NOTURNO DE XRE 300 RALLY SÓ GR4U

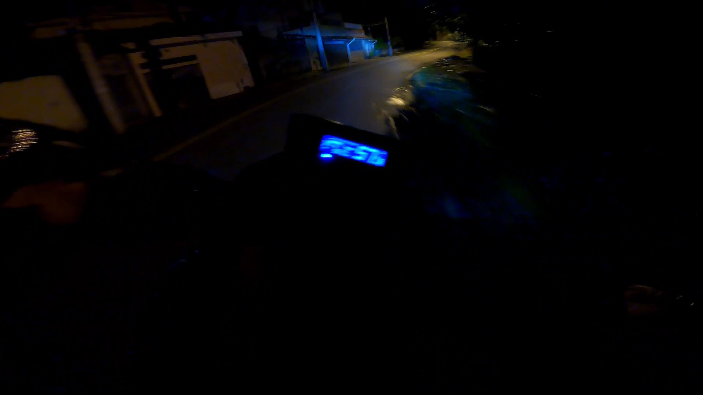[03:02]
Ó, o asfalto tá secando ainda
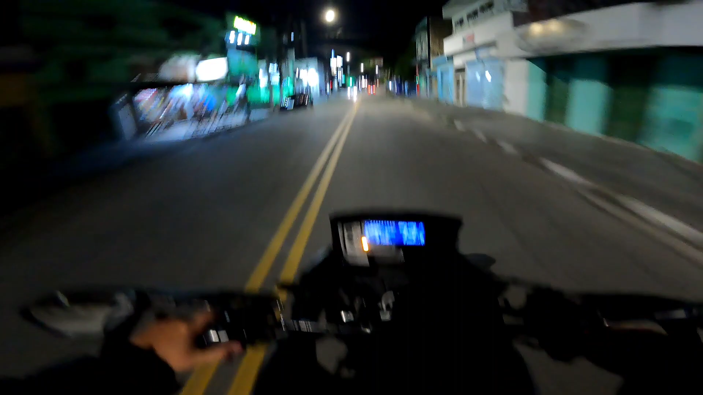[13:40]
Aqui já é diferente né família Marroazinho É periculosinho né Se minha quebrada Tava molhada Aqui já é molhada No cabo Saiu Agora vai no cabo
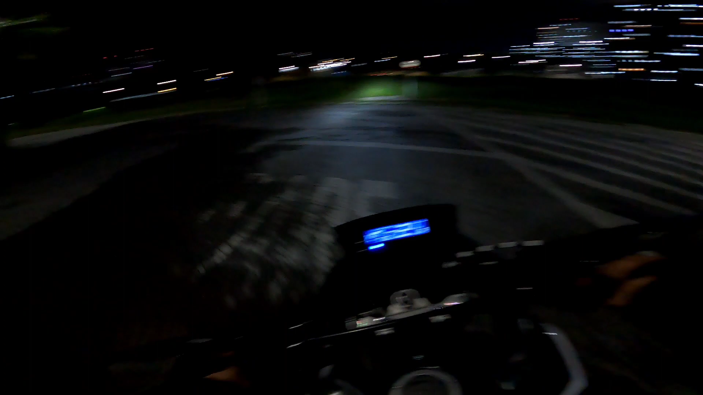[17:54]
Tem uma trilhinha aqui Que eu vi que os caras fazem de a pé Sai lá na ponta Ponta de noite Eu não vou fazer não Se tivesse de dia Eu fazia